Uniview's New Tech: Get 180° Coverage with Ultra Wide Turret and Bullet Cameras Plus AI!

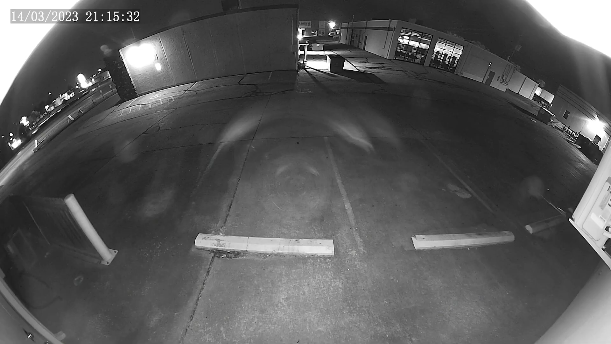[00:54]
They have IR ranges of 65 feet for night vision,